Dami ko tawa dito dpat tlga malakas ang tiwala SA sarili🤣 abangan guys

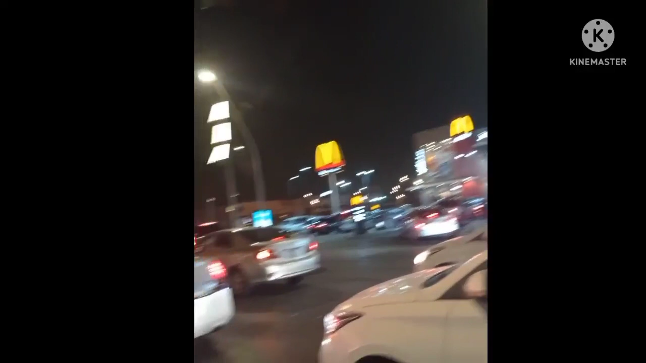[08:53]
Kasi 13 minutes naman yung kailangan mo eh. Oh, diyan kami galing. Umikot lang kami guys. Ayan oh. Traffic pa. Yung naghintay ka ng almost 1 hour bago dumating yung order mo.